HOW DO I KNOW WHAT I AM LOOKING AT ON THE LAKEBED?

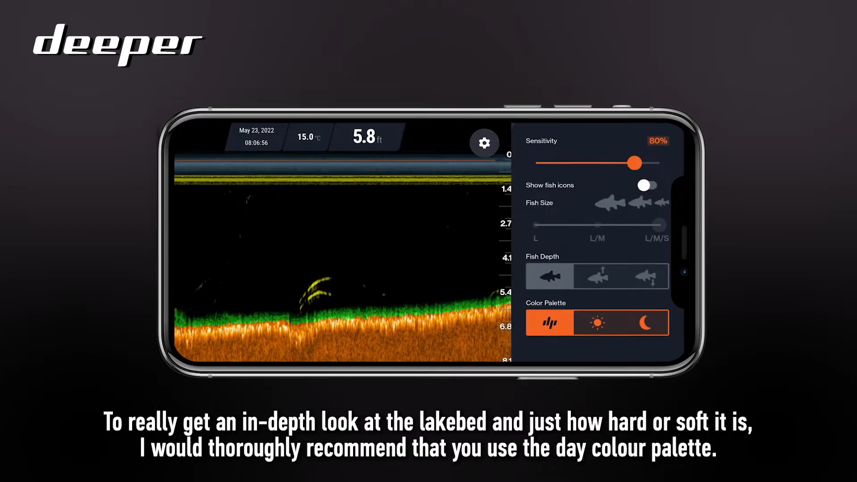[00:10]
On screen: depth 5.8 ft
I would also recommend that you either use the mid or narrow beam setting.
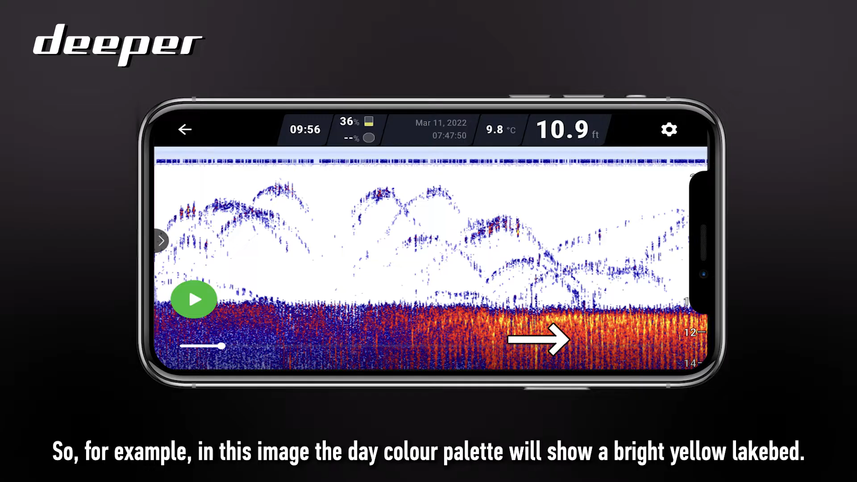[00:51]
On screen: depth 10.9 ft, water 9.8°C
As this scan also shows the opposite of a hard lake bed is a
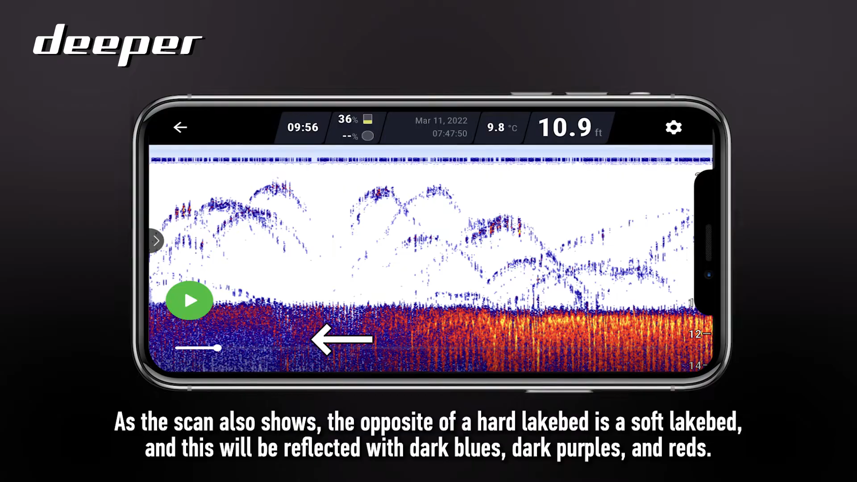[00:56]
On screen: depth 10.9 ft, water 9.8°C
soft lake bed and this will be reflected with dark blues, dark purples and reds.
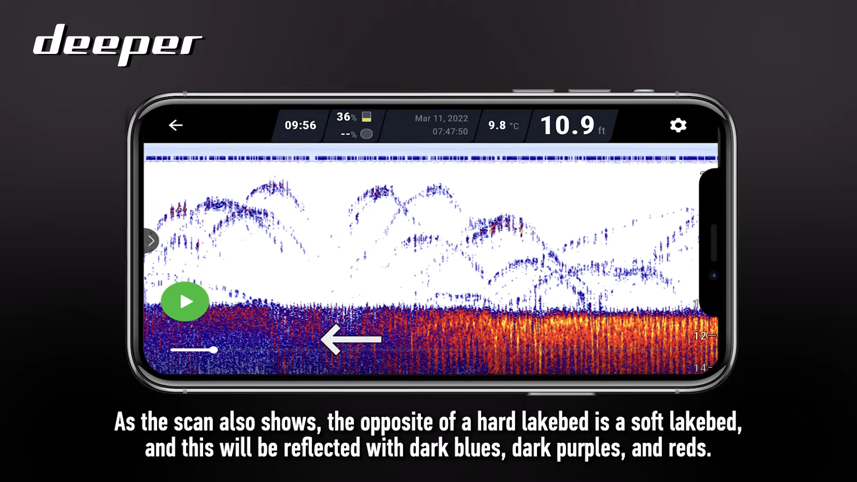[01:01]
On screen: depth 10.9 ft, water 9.8°C
So this scan image for example is using the classic colour palette so lake beds, vegetation and weed for example will be shown in green.
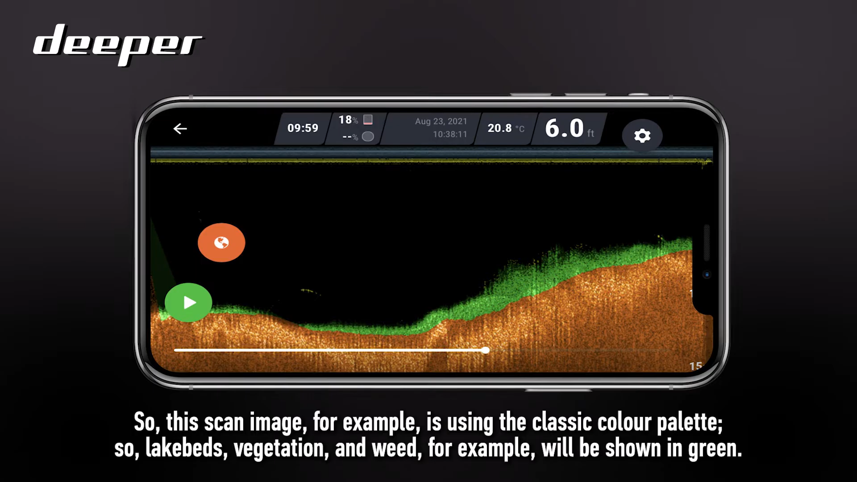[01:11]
On screen: depth 6.0 ft, water 20.8°C
So just as a general rule of fun when mapping out your lake beds the brighter the lake bed the harder it will be the darker the lake bed the softer it will be.